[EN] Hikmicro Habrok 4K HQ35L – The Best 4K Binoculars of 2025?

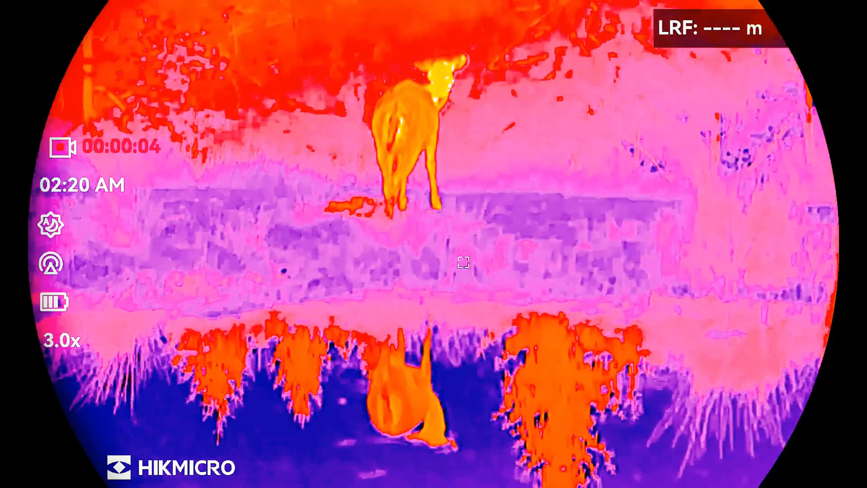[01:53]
between different views using several color spectrums the screen has a resolution of
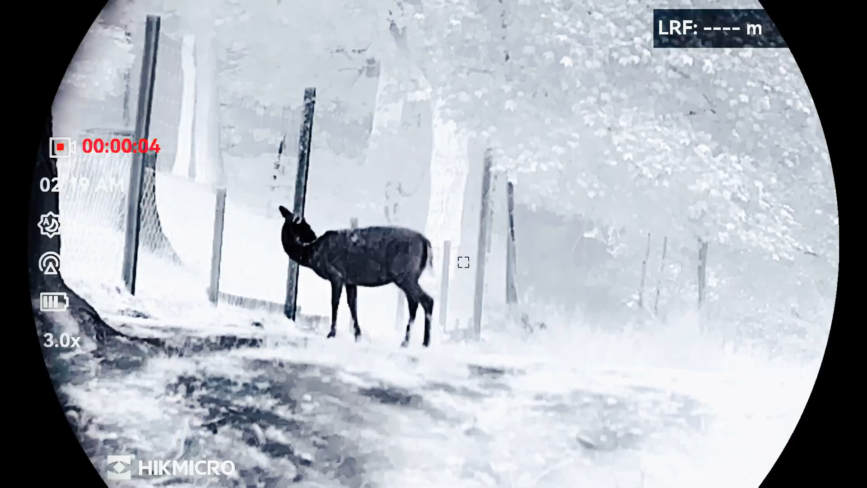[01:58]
1920 by 1080 it is an OLED screen additionally
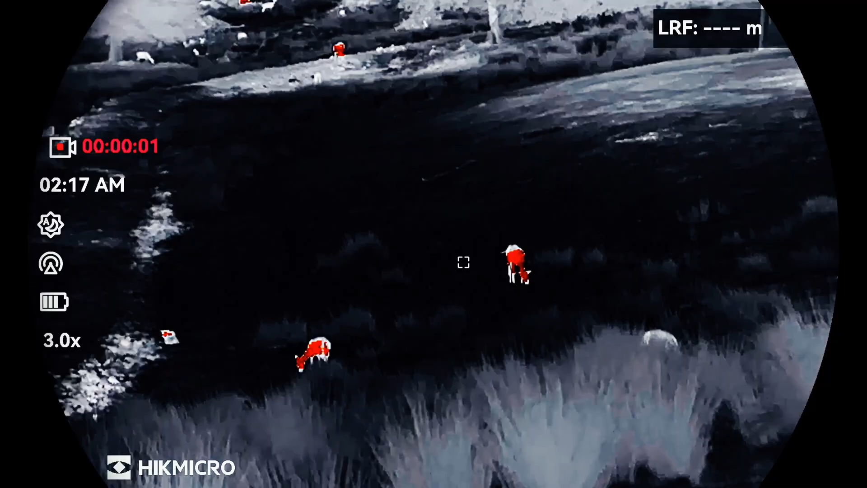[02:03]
it's worth mentioning that I have a rangefinder included yes which has a range of up to
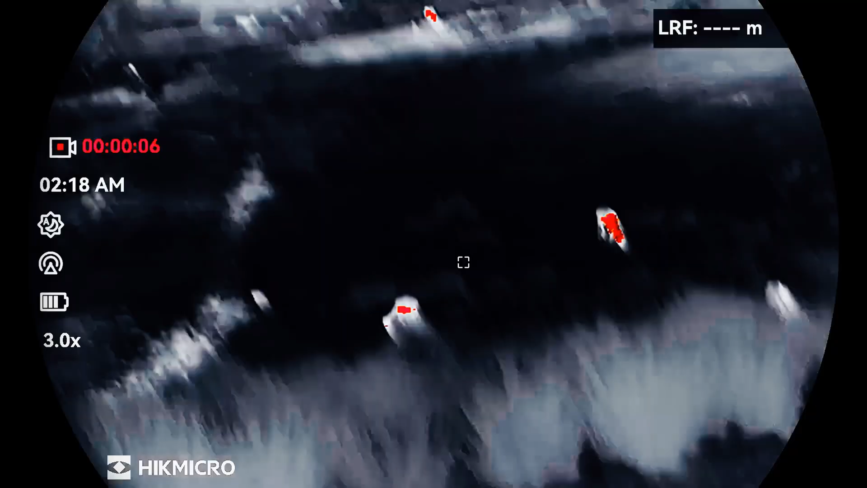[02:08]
1000 meters as I said with the rangefinder I can turn it on or off at any time you should make sure that it isn't constantly switched on